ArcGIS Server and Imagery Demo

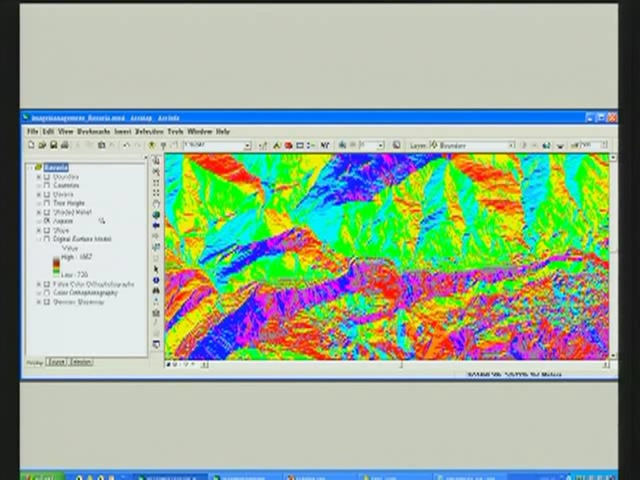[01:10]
More interesting is the surface elevation,
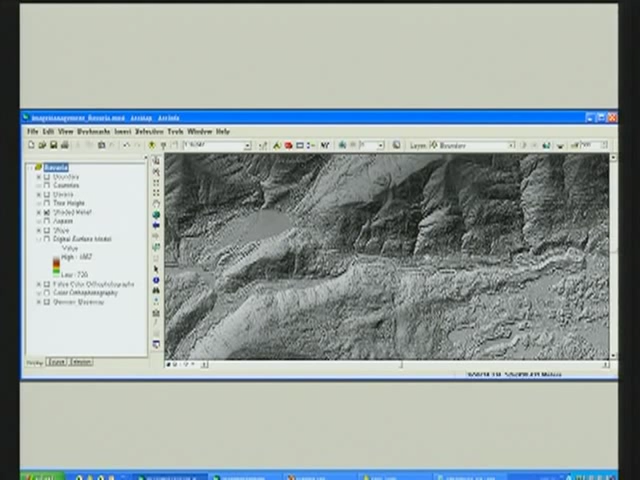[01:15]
here being rendered by the server as a shaded relief.
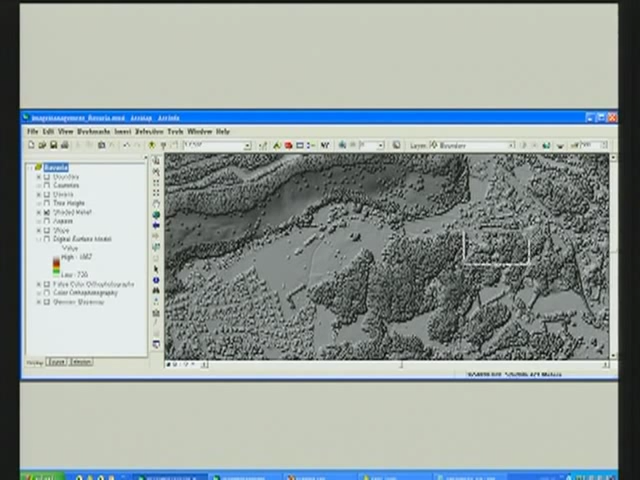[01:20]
This highlights the structure of the tree canopies. Next is an image service of tree heights.